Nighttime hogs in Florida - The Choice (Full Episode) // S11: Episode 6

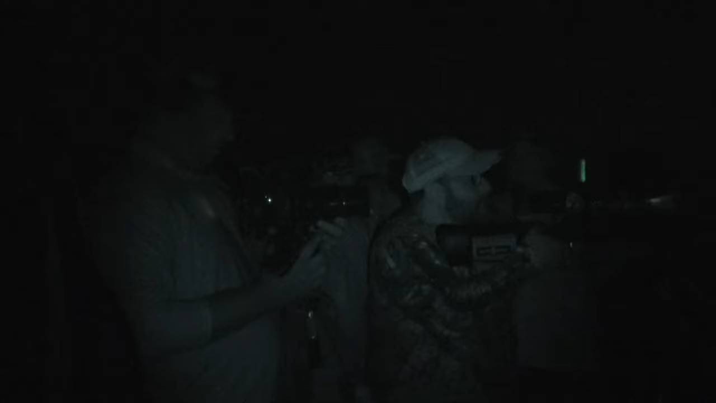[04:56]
I can't believe how far we spotted some of those.
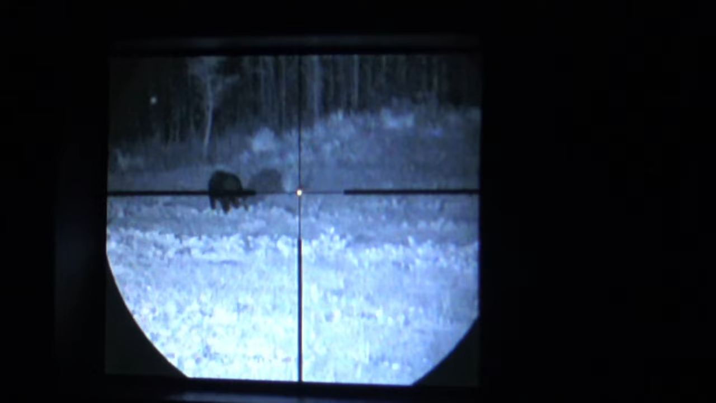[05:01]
We saw my boar at like truthfully 450 to 500 yards away. Yeah.
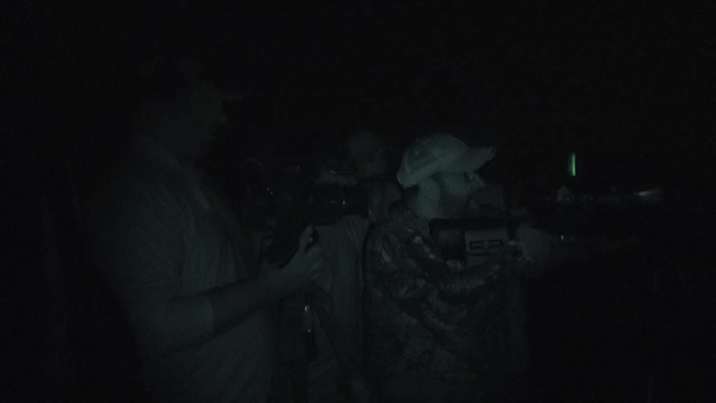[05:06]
I mean, and you could just see the little, you saw them moving. And I mean, with the spotter and the, you can truly make them out. Like you knew, we knew, said, oh, that's a big old boar.
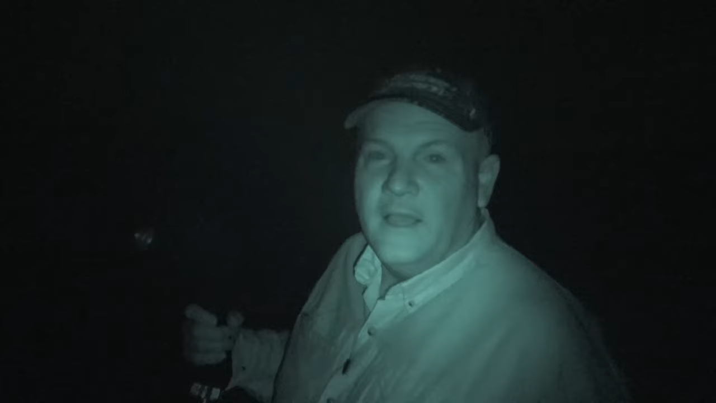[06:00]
We just spotted a hog clear across this pasture.
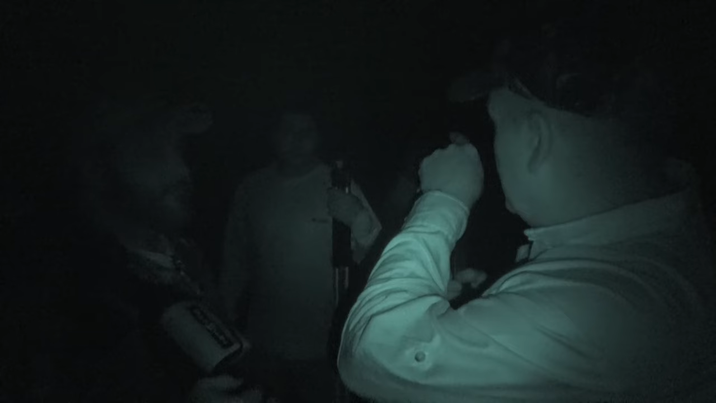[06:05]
I'm looking at the cypress head over there, guessing it's about four or five hundred yards from here.
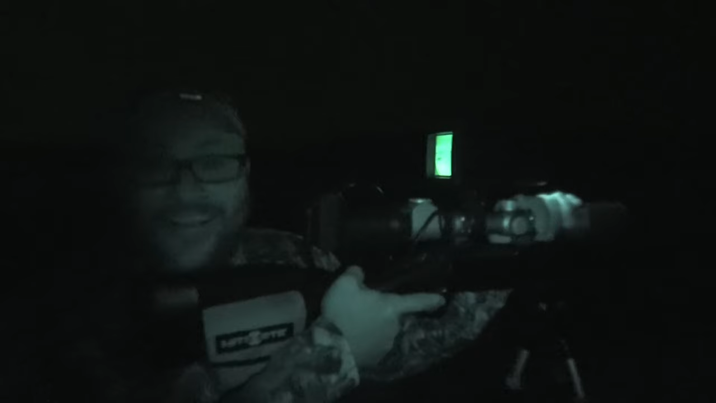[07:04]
This night sight stuff is awesome. Well, we're down here with Hoppy Kemper, Osceola Outfitters, and we're doing something a little different, huh, Hop? Oh, yeah. This is pretty cool. Fun.
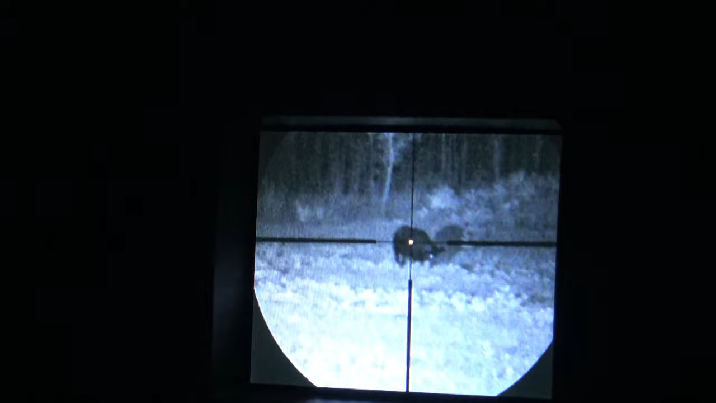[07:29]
No. Good fields. Good fields that are turning them bad. Yes.
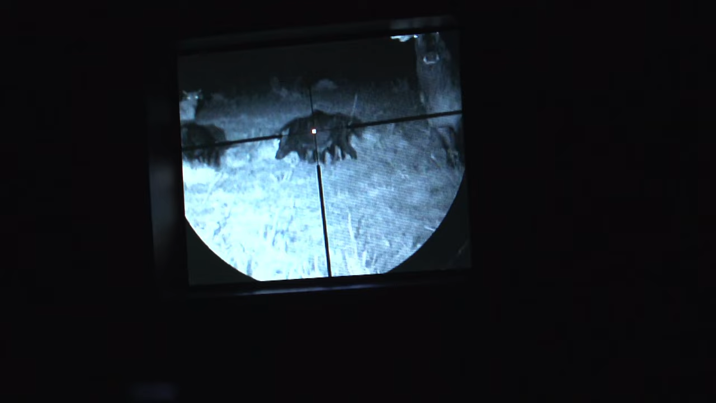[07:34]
And lo and behold, Hoppy said, you know, let's go. We had to get the wind in our favor, and he actually spotted this boar, what would you say?
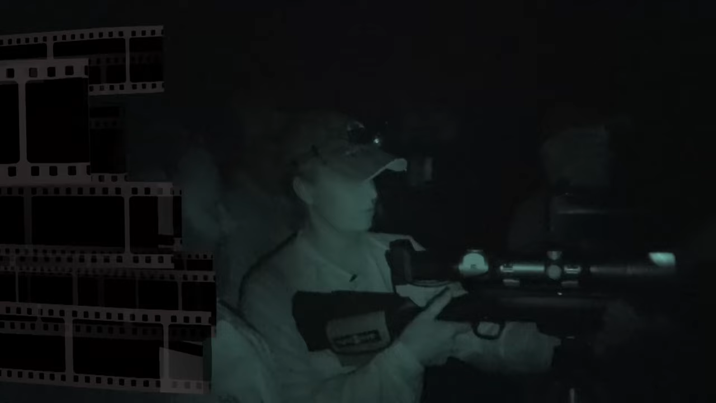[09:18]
Well, it doesn't take long for Hoppy and the crew to find some hogs feeding in a palmetto flat,
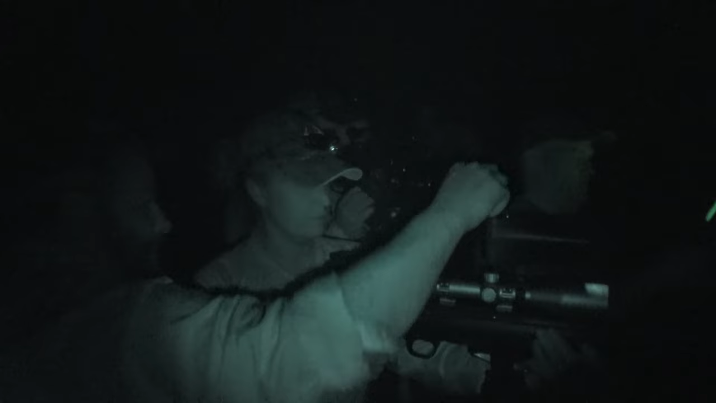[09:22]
and Vicki isn't wasting time getting on the hogs, as she's anxious to try her hand at night vision hunting.
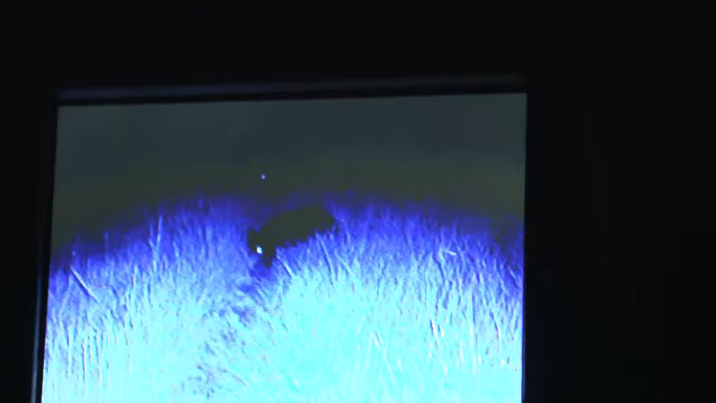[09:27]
How far is he? I wish I knew how far he was.
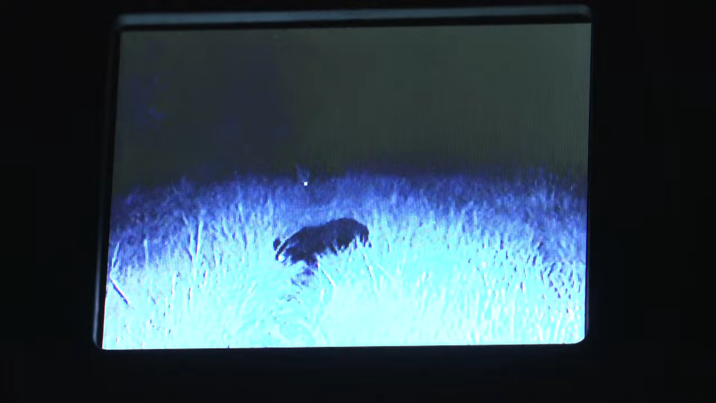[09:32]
That's the hardest thing is judging distance. There's something that adds to that whole adventure when you're hunting at night, huh?
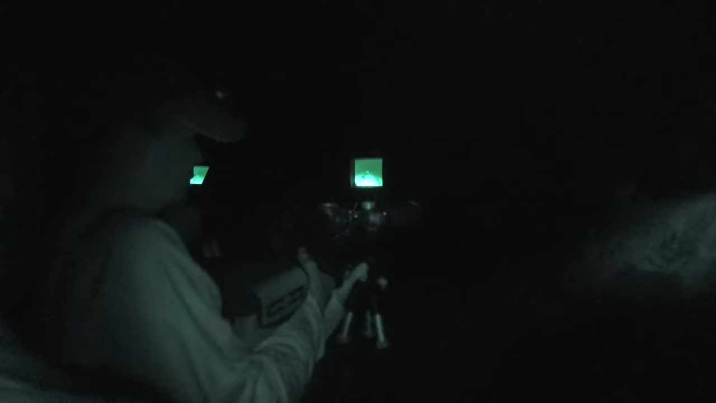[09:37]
Yes. I mean, it was just hard to judge distance,
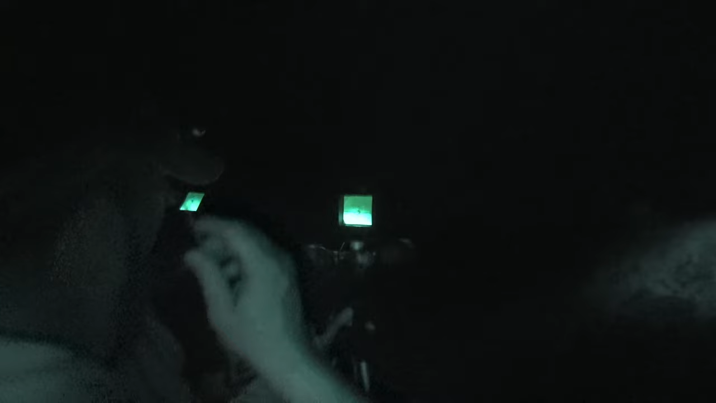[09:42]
because when we were looking through the spotter and the scope with the night sight, you see them.
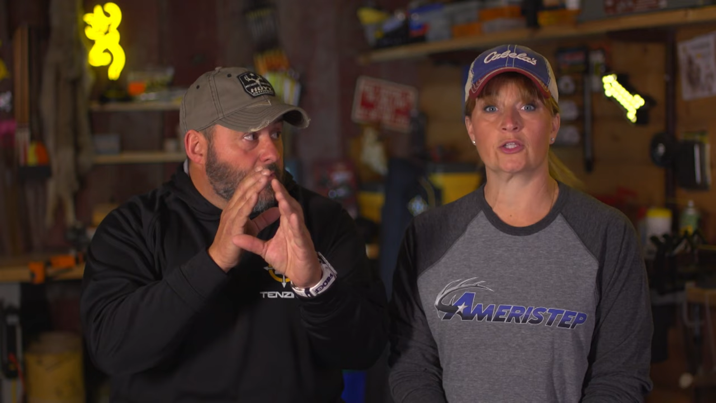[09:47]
And they look like they're right there, but they're not. No, and then when you start getting closer, you don't know how close, and then you realize, holy crap. They're really close. They're 30 yards. Yeah.
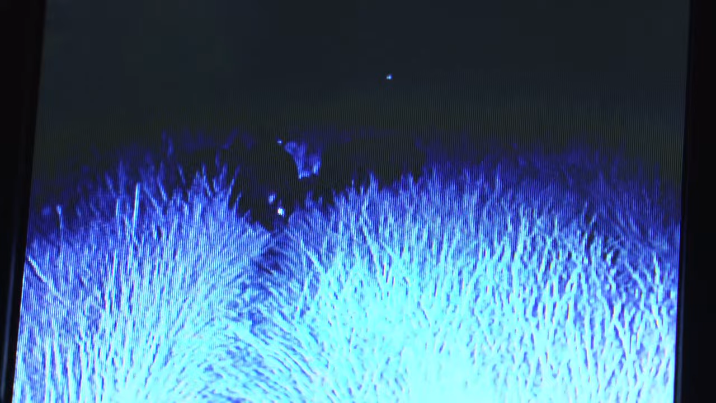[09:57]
That was the part where you would think they were still further away. Yeah. It's not that they were further away and you thought they were closer. They're closer, and it got a little, don't look at me like that. So at one time they look farther away, and then they're closer. Keep up with the conversation. It will all be fine.